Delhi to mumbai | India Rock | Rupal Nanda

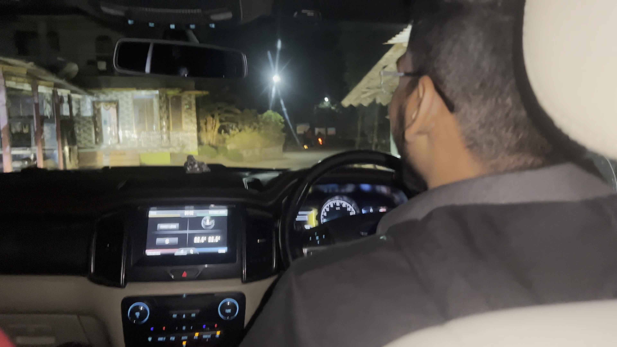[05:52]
मनोज भैया बहरे हो गए हैं मेरी बातें सुन सुन के, वो कह रहे यार ये दीपक भाई चुप कराओ। सो अब हम जा रहे हैं। सो ये देखो कितनी एकदम प्रॉपर विलेज है ये, दिन में दिखाएंगे आपको। अभी तो ये देखो झोपड़ा झोपड़ी, और फार्म पे पहुंच के मैं दिखाती हूँ आपको।
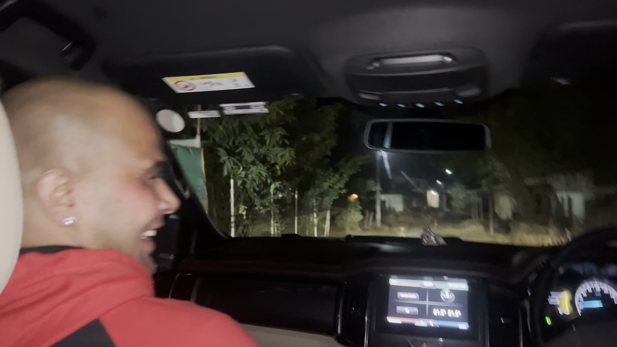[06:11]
सो हम ऑलमोस्ट लाइक 5 मिनट्स में पहुंचने वाले हैं,
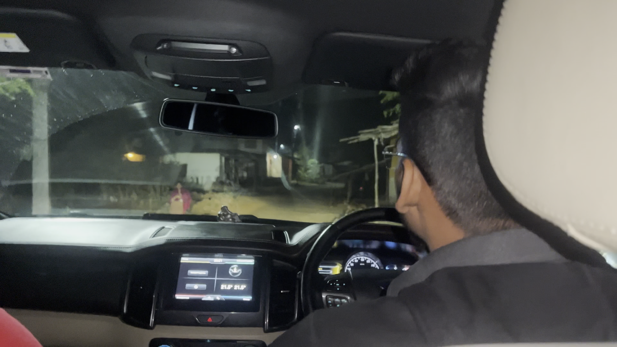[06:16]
और यहाँ देख सकते हो आप,
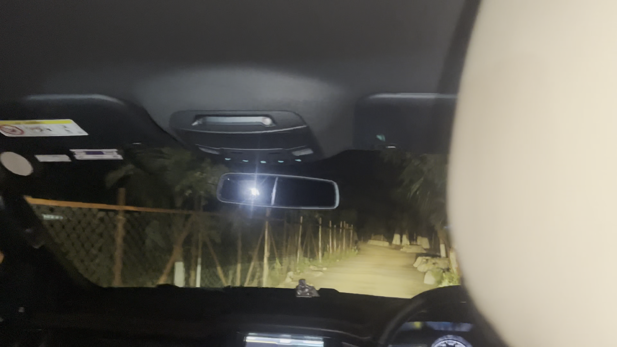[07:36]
मैं एंट्री दिखाना चाह रही थी आपको।
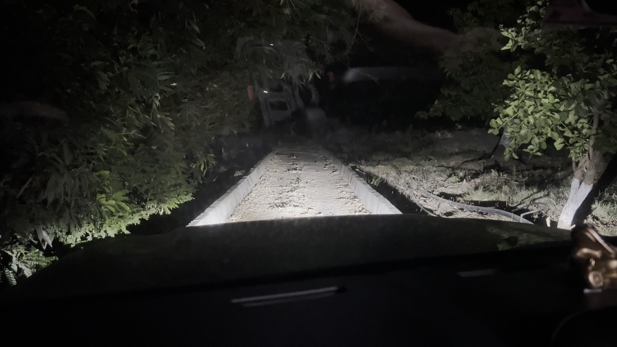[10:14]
ये देखो ये रही। हमारी जो लाइट है ना, लाइट की वजह से उनको दिखाई नहीं देता।